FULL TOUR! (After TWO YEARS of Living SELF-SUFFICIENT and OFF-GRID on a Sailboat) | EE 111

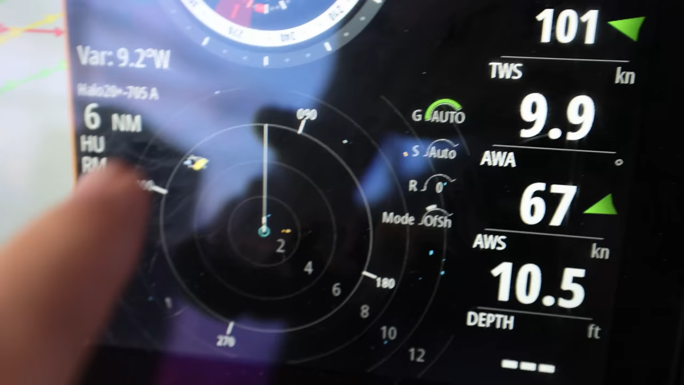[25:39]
See, we got a boat out there. This is our radar.
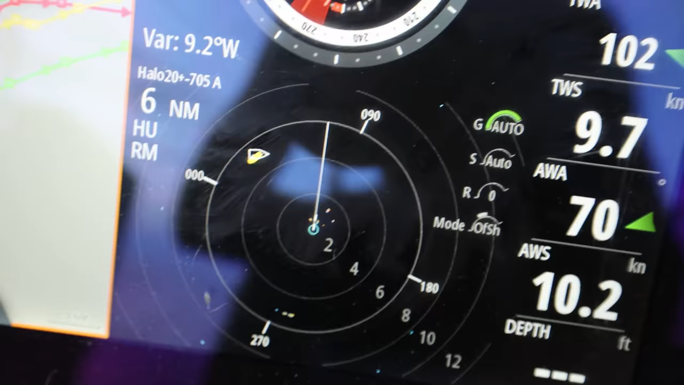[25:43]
We also have AIS laid over the top. So, sure enough, big old boat about, what is that, six miles away?